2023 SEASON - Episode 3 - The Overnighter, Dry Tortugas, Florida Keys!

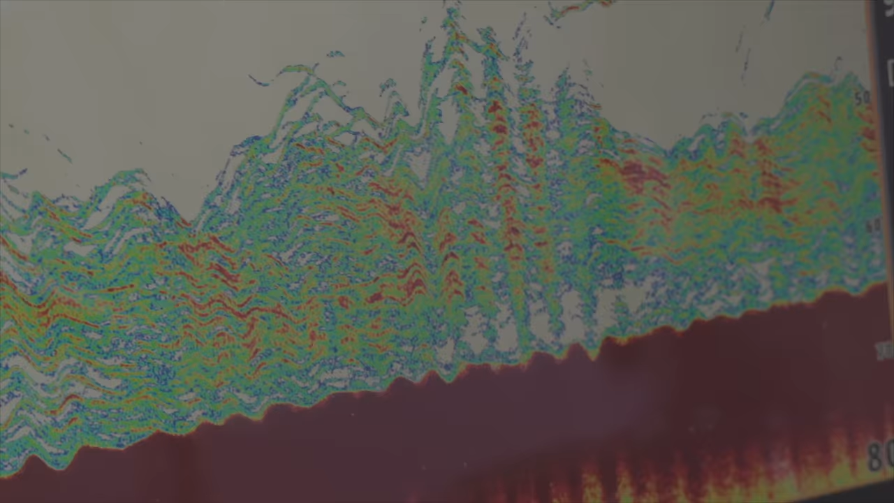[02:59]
With the Simrad showing big bottom fish and solid yellow-tails, we both dropped to bottom and hooked up.